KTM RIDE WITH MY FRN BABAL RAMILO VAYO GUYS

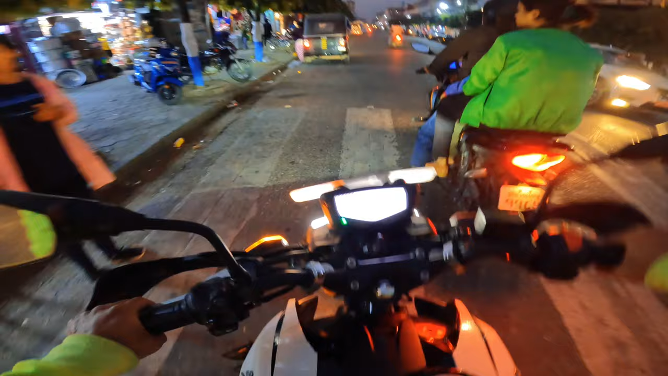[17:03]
ए दाइको लगायो झेटौँडाको बेलुकाको चहल पहल होइन बबाल छ बबाल बेलुकाको चहल पहल गाइस
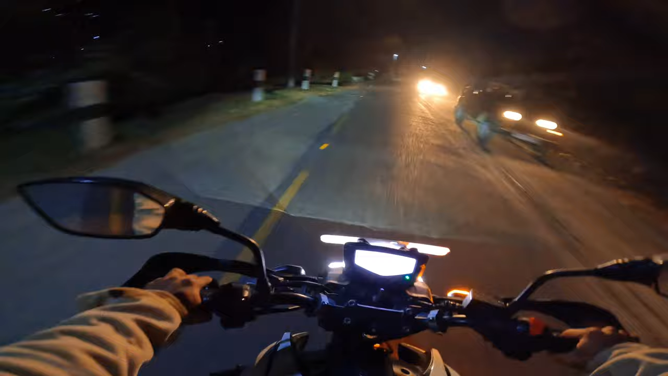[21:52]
राम्रोसँग हेर्दै होइन त्यसलाई राम्रोसँग है राम्रोसँग सेतो हेडलाइट छ
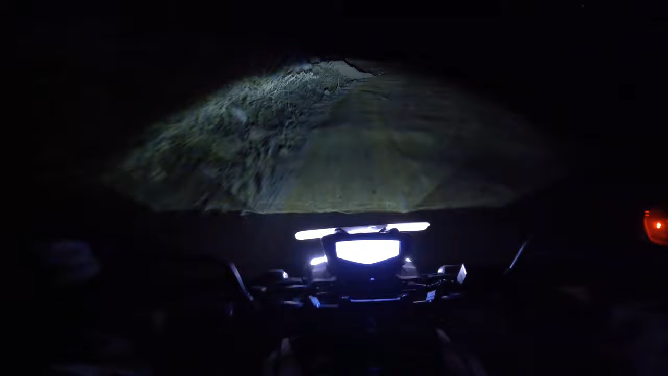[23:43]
चेकिङ भइरहेछ उताबाट आउनेको चाहिँ चेकिङ भइरहेछ होइन हामी यताबाट आउनेको चेकिङमा हामीलेछ अनि बाटो चाहिँ तपाईँहरू देख्न सक्नुहुन्छ गाइस एकदम डेन्जर खत्तम छ है गाइस
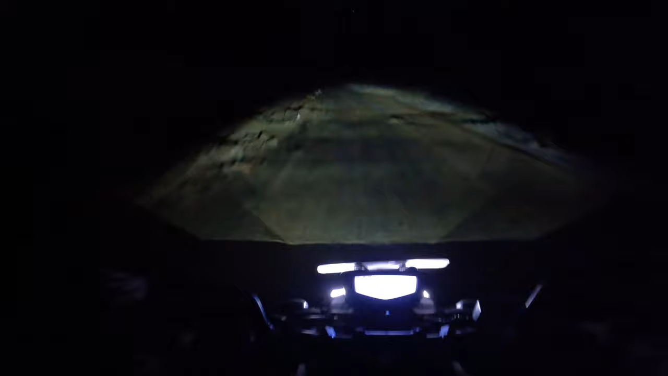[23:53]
बाटो चाहिँ एकदम खत्तम छ पुरै खत्तम यार कति किलोमिटर पुरै अफरोड छ यार
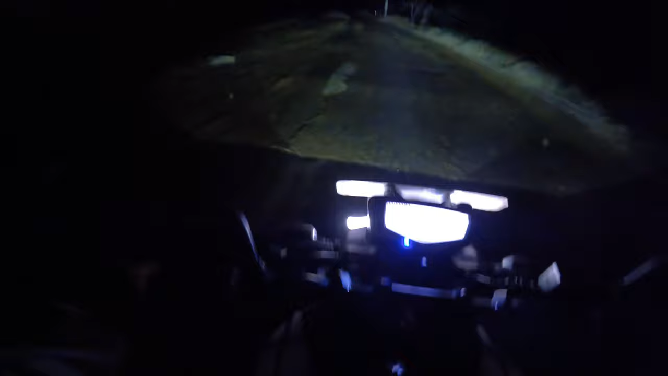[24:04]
अब यो बन्दैछ नि त भनेपछि बवाल हुन्छ फेरि दुई तिन वर्ष लाग्छ होला अझै अनि धन्तेरमाथि गाडीहरू आइदिने होइन हामी त पुरै सिकार खेल्न हिँडे जस्तै भइरहेछ गाइस बन्दुक पनि बोकेर आउनु पर्ने रहेछ चरा मार्न
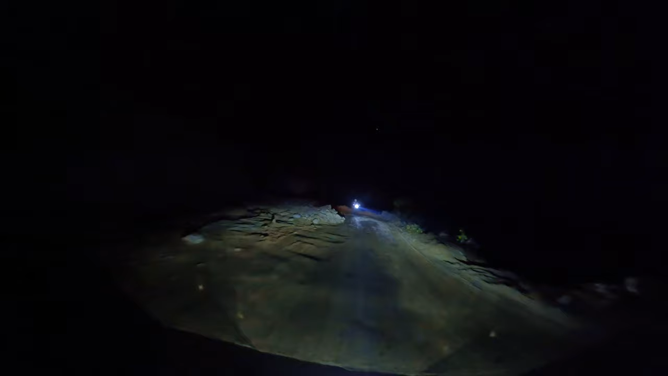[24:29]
ल उहाँ माथि टुप्पोमा एउटा मात्रै घर कि गाइस